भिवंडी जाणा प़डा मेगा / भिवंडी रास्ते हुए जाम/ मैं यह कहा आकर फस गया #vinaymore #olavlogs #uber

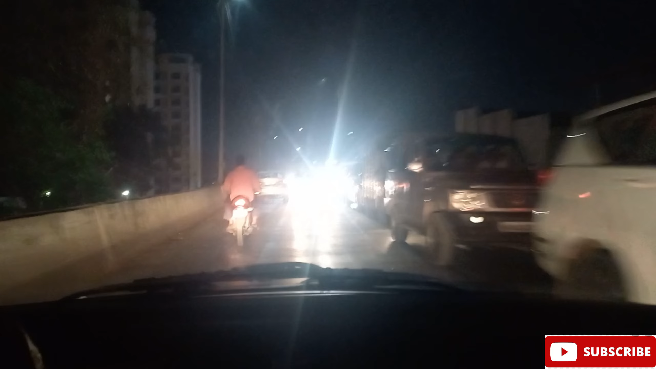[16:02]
इतना देखो कितना दूर तक, ये कम से कम ब्रिज है ना 3 से 4 किलोमीटर का, 2 से 3 किलोमीटर का ब्रिज है, ब्रिज के ऊपर पूरा ट्रैफिक जाम है। अभी आगे से मुझे लेफ्ट मारना है, लेफ्ट मार के अपन कल्याण बाईपास रोड पे आ जाएंगे।
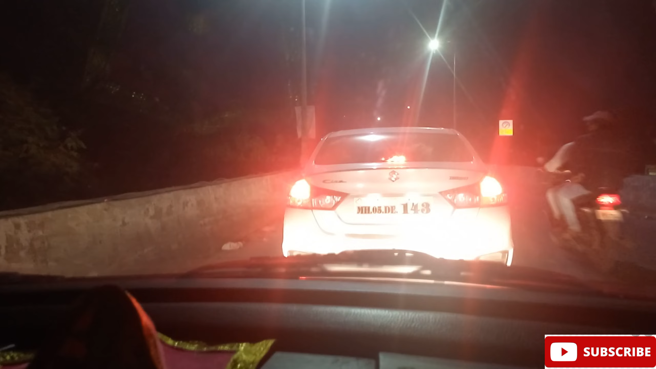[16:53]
अभी लोग उल्टे साइड से गाड़ी निकालने की कोशिश कर रहे हैं,
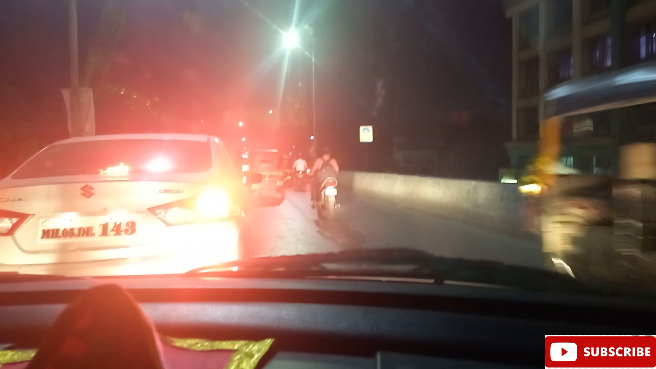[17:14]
मैं भी निकलूंगा तो आगे फंसने वाला है गाड़ी, तो अपने आप लेफ्ट में रखेगा तो उतना ही अच्छा है।
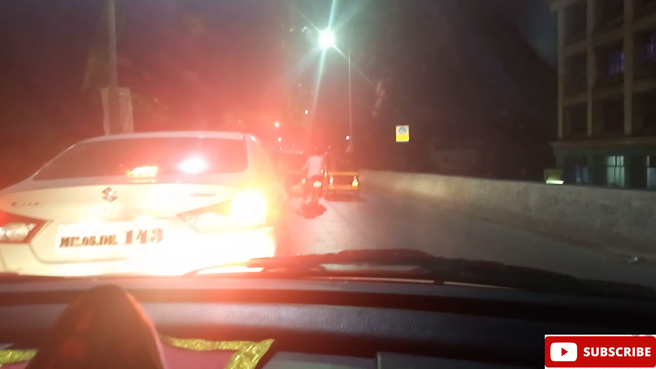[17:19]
एक गाड़ी खराब हो गई, देखिए अभी मुझे यहाँ से लेफ्ट मारना है, लेफ्ट मार के जाना पड़ेगा।